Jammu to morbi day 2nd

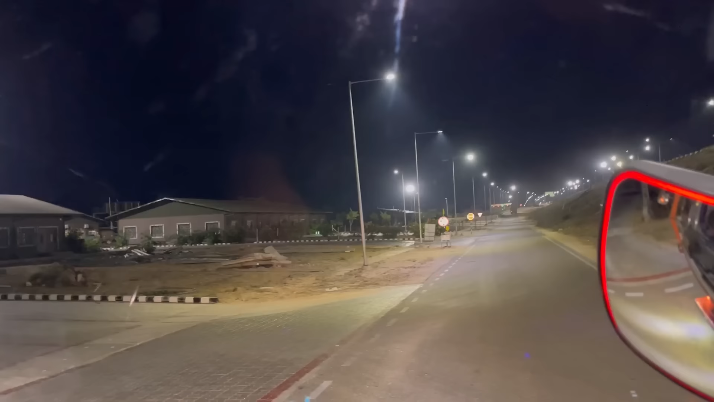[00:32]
तो एक किसम का पूरा फारन वाला सिस्टम हो गया वही देखलो
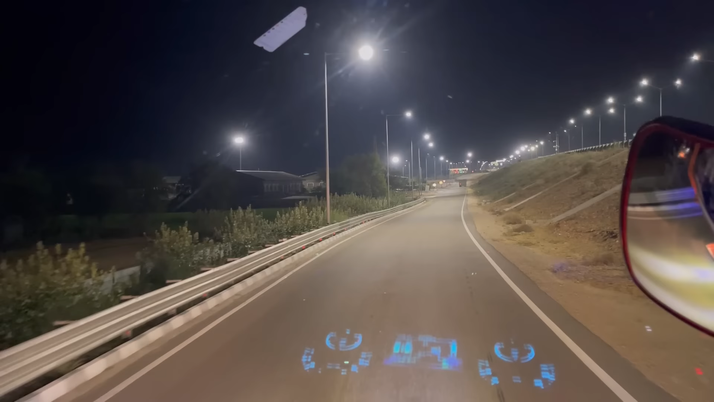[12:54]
यहां पर रोकी है फर्स्ट टाइम एस रास्ट एडिये पर गाड़ी उतारी है हमने देखते हैं क्या क्या हमें यहां पर सुभीदा मिलती है रास्ट एडिये में कि यह तो एक किसम का पूरा फारान वाला सिस्टम हो गया हुई देख लो
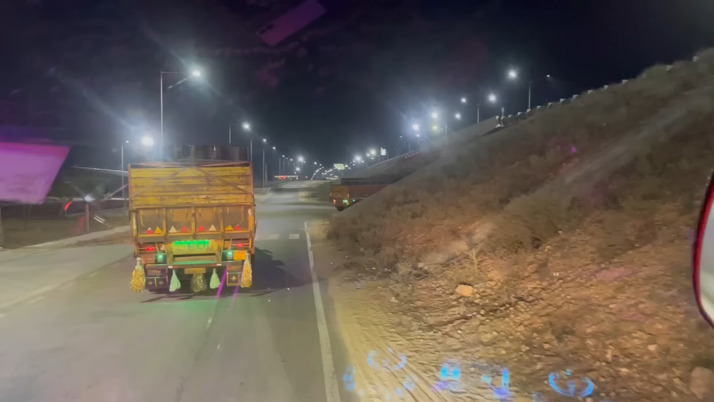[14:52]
है यहां गुजराद वाली साइड से आए थी और यहां बेनों नखाना बगया नखाया है और अभी यारे जमू वाली साइड है और हमको जाना से बिल्कुल सिदा